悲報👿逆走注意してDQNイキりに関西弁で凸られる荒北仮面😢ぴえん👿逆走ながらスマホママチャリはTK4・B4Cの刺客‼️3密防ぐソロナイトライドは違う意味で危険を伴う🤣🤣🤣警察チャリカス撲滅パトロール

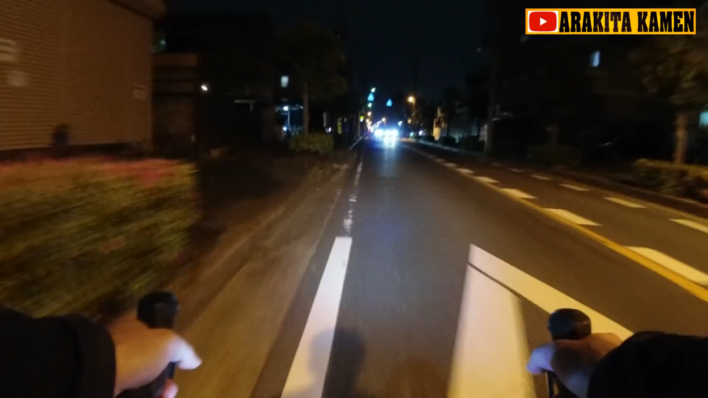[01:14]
いつもはね、もう少し住宅街走ってるんですが、今日はね、検証のため、ちょっと交通量の多い街中を走っています。現在の時刻は、午後9時30分。普段だったらね、もう少し車いる時間帯なんだけど、やっぱり飲食店が開いてないおかげでね、車の数もだいぶ少ないです。これ、だいたいね、深夜、深夜1時ぐらいの交通量と同じぐらいなんじゃないでしょうか。
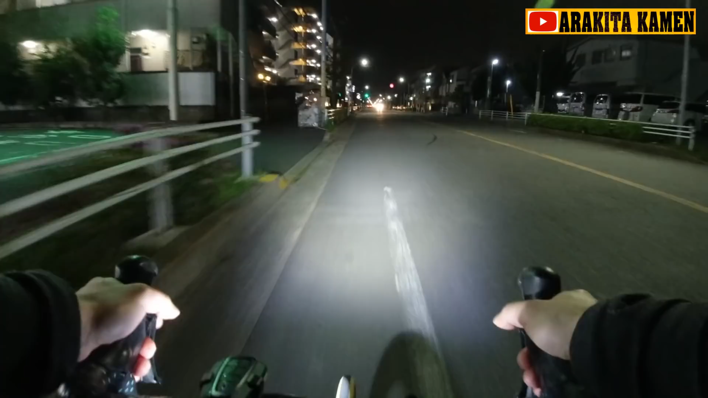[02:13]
やっぱりとってもおすすめな時間帯なんじゃないでしょうか。歩行者さんもいない、そして自転車も走っていない世界。はい、3密どころか、感染のリスクほとんどなし。
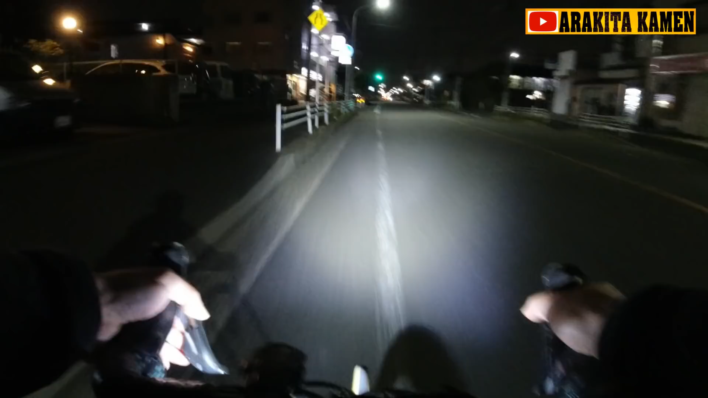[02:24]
Yes、パーフェクト!パーフェクトです。お、信号がイエローシグナル。ふぅ、止まりましょう。
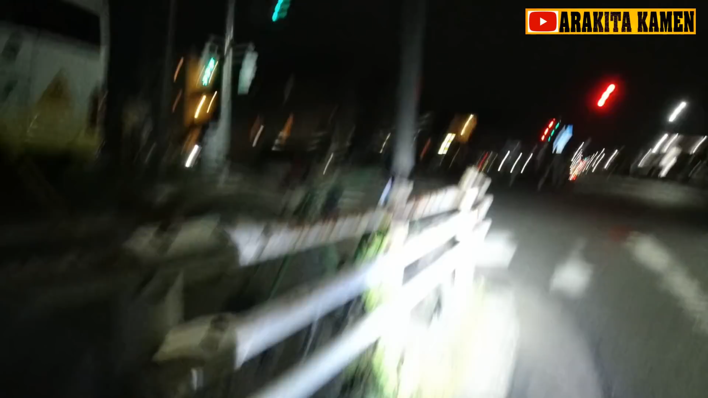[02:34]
お、スポーツバイク。クロスバイク。なぜこんな場所に自転車が駐輪されているのでしょうか。鍵されてませんね。鍵はついていますが鍵されてません。これ、せっちゃりですね。せっちゃりされた自転車、乗り捨てられた感じですか?
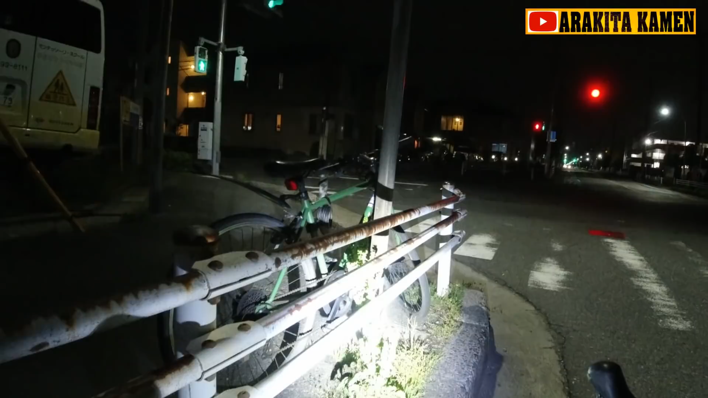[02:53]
泥除けがついた、このグリーンのオシャレなクロスバイク。もしね、オーナーさんいらっしゃったら、ちょっとね、探しに来てみてください。この場所にあります。この交差点の場所にあります。地元の方だったらね、分かるはずです。ちょっと地名は言いませんがね。もし、クロスバイク、大事な大事なクロスバイクが盗まれて探している、そんなオーナーさん、もしこの動画を見ていたら、この場所、多分地元だと思います。ちょっと確かめに来てみてください。イエス。
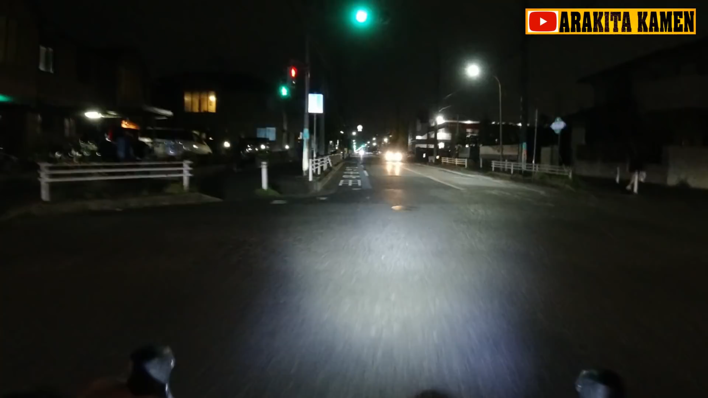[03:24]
それじゃあ、検証動画、再びスタートです。イエス。気持ちいい。自転車専用道路になりました。
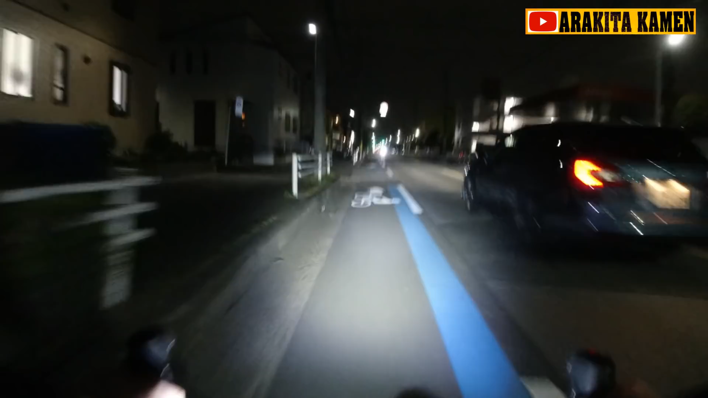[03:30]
とっても走りやすいです。イエス。すごい、車すごいスピードで今、カットンできましたね。でも、この3機の信号、赤です。間に合いません。赤になります。間に合いません。そんなに飛ばしても意味がないんです。それにしても、やっぱり、この午後9時を過ぎてしまうと、みんな外出自粛しているんで、とっても、この自転車専用道路、走りやすいです。
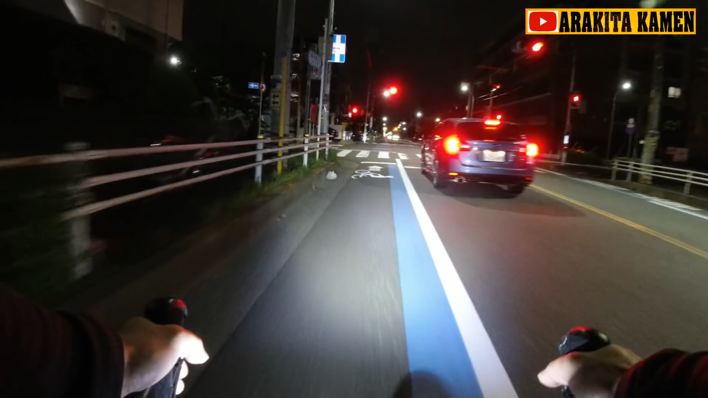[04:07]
さっきも2軒ほどありましたが、コンビニエンスストアの前で、タムロするヤンキーぐらいしかいないんじゃないでしょうか。まあ、たとえ、ドキュンヤンキーがコンビニの前にタムロしていても、やっぱり警察官ね、パトカーが見回りしているので、そういった人たちもね、これからしばらくすると、どんどんどんどん少なくなって、平和なナイトライド、ナイトソロライドを楽しめるんじゃないでしょうか。イエス。それにしてもやっぱり気持ちいいですね。
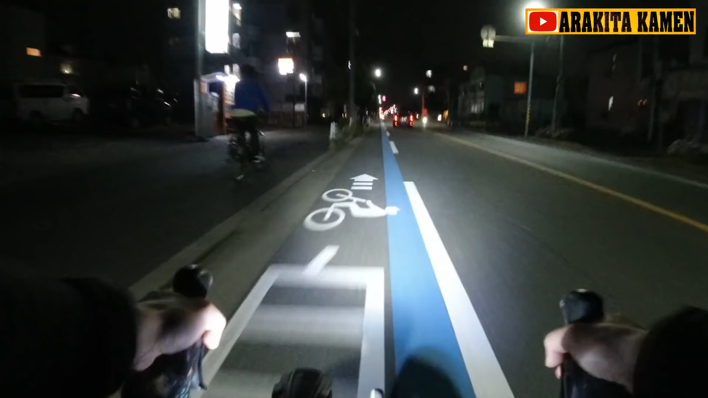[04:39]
車と同じ速度で走れる、このスーパーエンジョイナイトライド、とってもおすすめマンドリルです。コンビニ眩しい、コンビニ眩しいです。
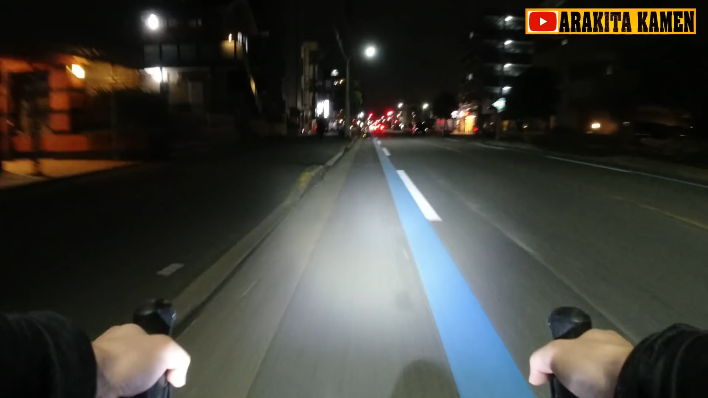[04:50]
うっす、なんか前方、前方逆走?逆走危ないよ、歩道入りない。いいね、逆走危ないとな。逆走危ないって言ってんだ。